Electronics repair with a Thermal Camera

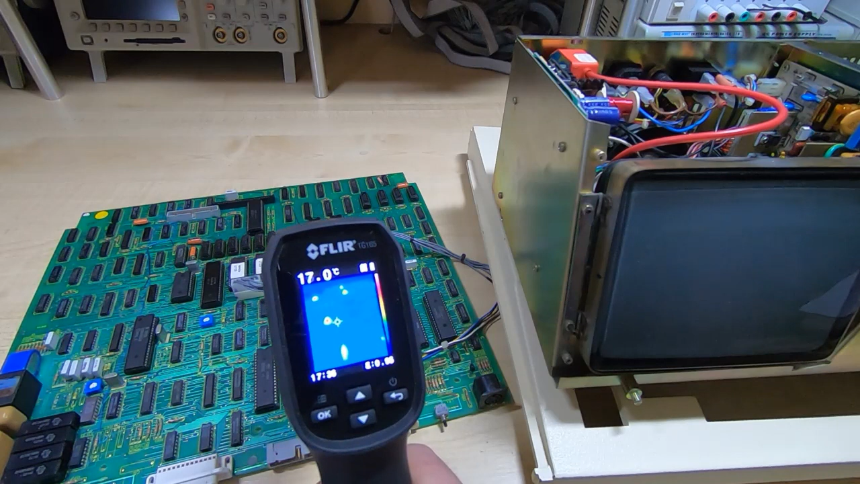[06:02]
On screen: spot 17.0°C
which is obviously not very hot but it looks very hot and the thing with the thermal camera is it's showing you within its field of view a temperature range from the hottest item in that field of view to the coldest and that means it can be very misleading if you take
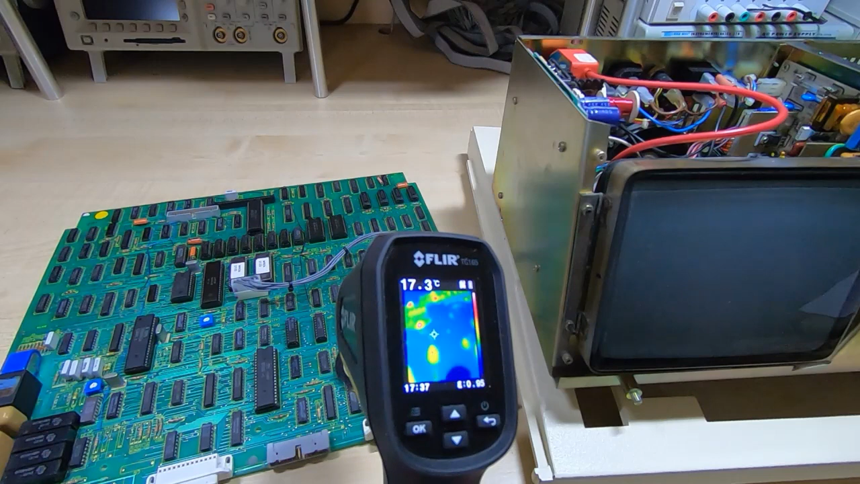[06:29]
On screen: spot 17.3°C
your finger can heat things up and cool things down so if we take a board
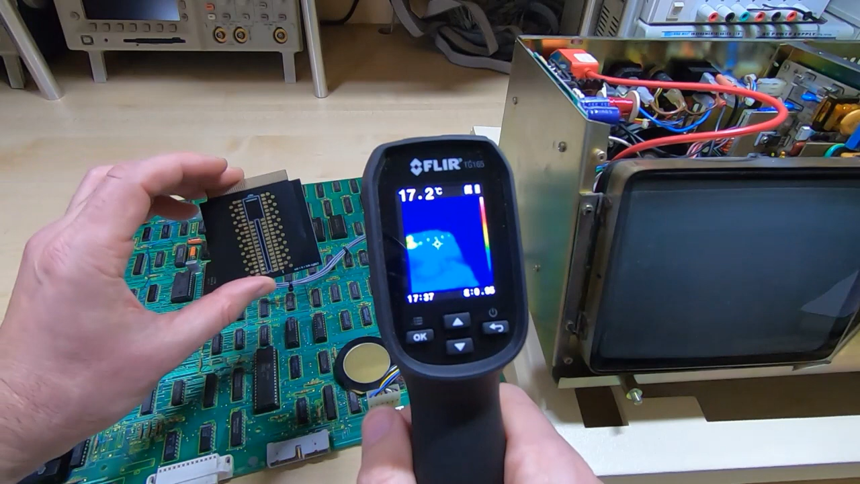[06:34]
On screen: spot 17.2°C
like this and look at it through the thermal camera ignore my fingers you can see the board appears
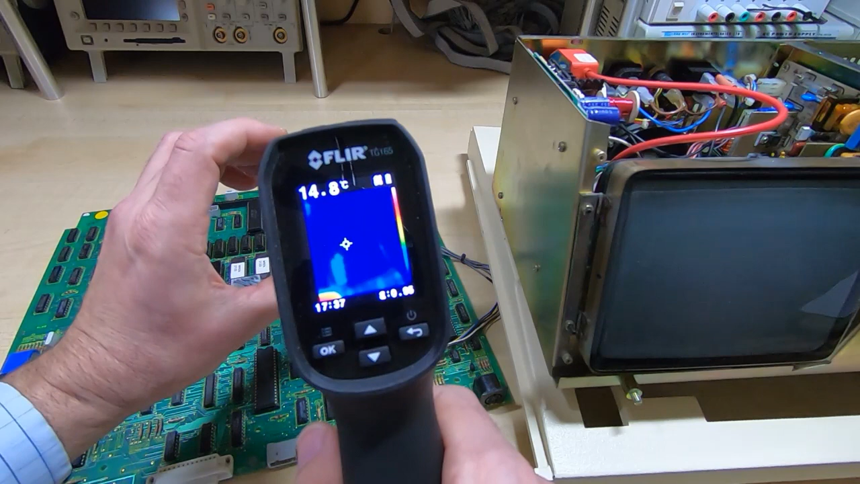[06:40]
On screen: spot 14.8°C
the same temperature all over if I just momentarily hold on
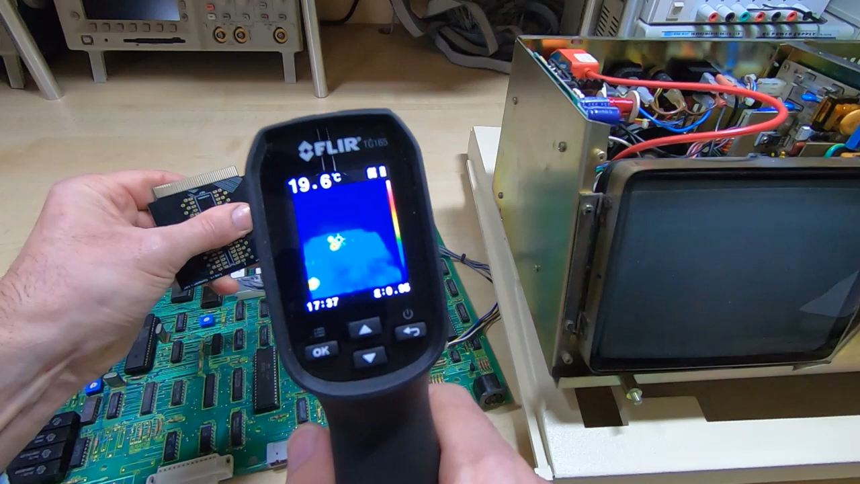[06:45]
On screen: spot 19.6°C
to the board and then we look at it again through the thermal camera you can see there's now a
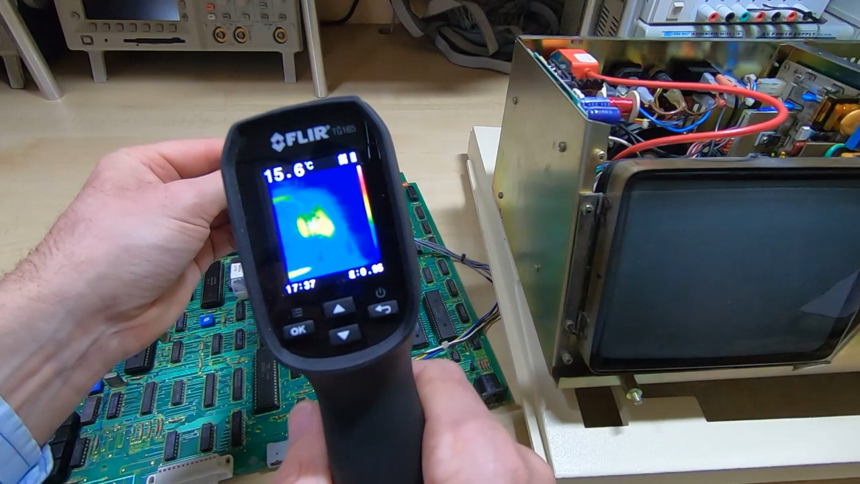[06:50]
On screen: spot 15.6°C
hot spot on the board that was caused by me touching it so you do need to be careful when you're doing this
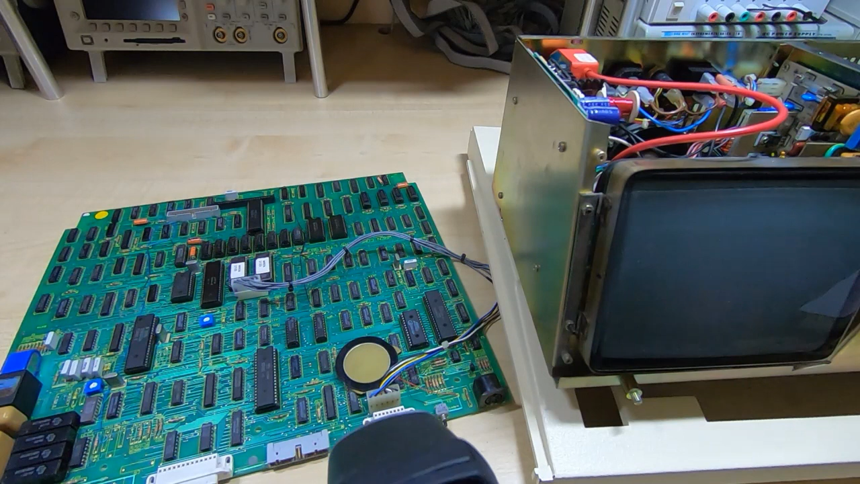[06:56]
so the general technique is to make sure that you're understanding
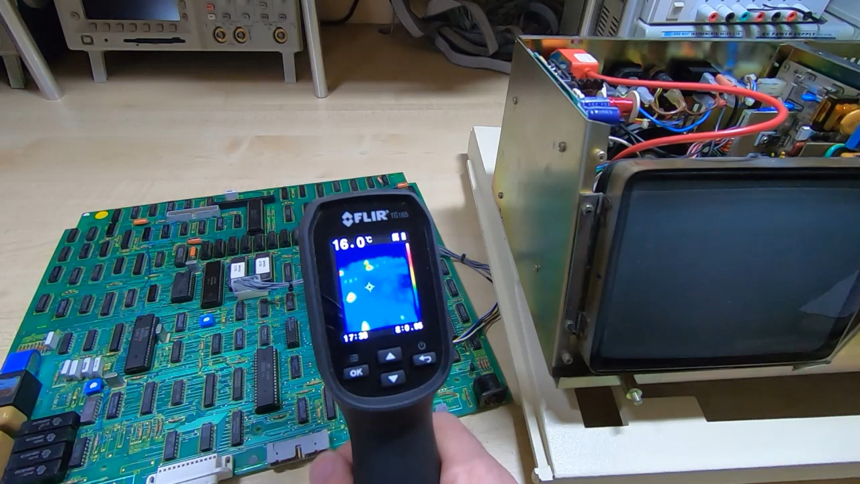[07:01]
On screen: spot 16.0°C
what it is you're looking at through the thermal camera so what I'll do is I'll move the video camera so it's over the board and we can get a better look at the view through the thermal camera it's
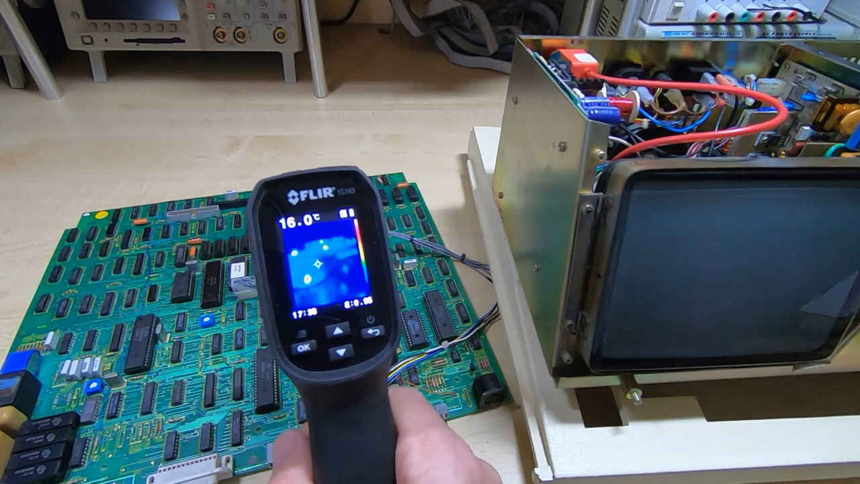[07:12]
On screen: spot 16.0°C
not particularly easy doing this because obviously I can't move the thermal camera around very well when trying to look at the screen on the video camera but I'll do it as best as I can but
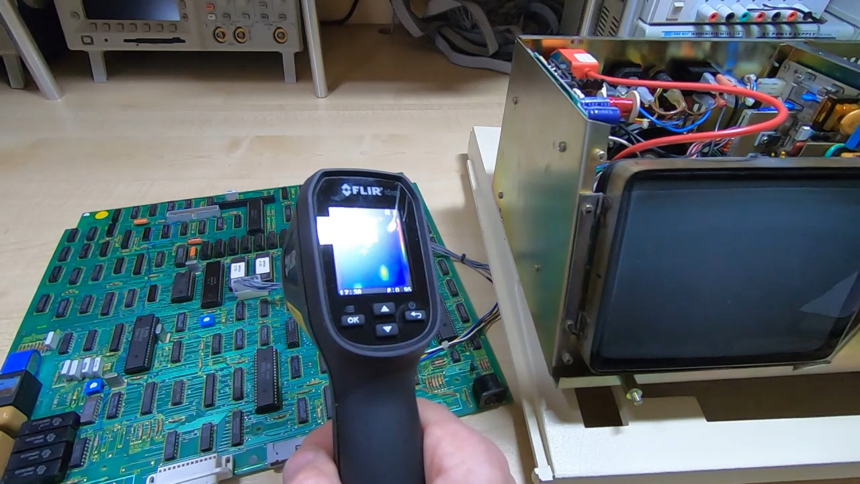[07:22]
hopefully you'll see enough to appreciate what is going on now hold the camera here for a few seconds and you can see already where the issue is
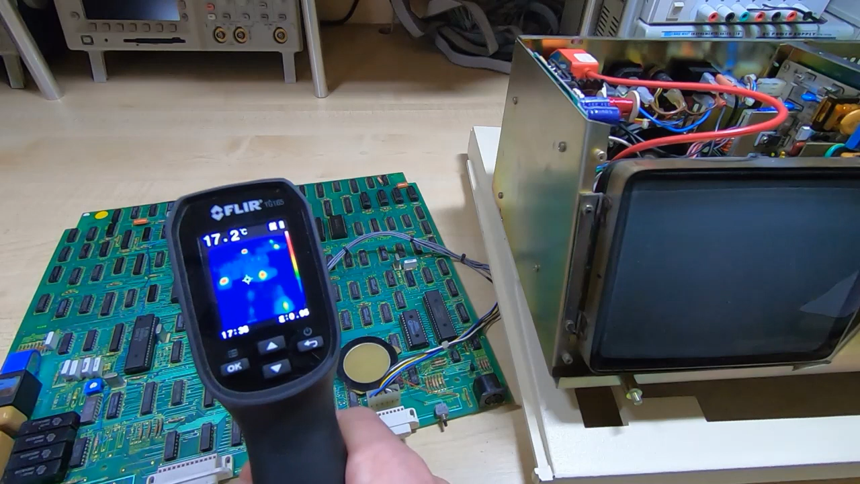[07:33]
On screen: spot 17.2°C
I'll give you a few seconds to look at that and see if you can figure out what the problem is but now we'll zoom in I'll move the video camera and we'll look more closely at the board but notice the rain is still not functional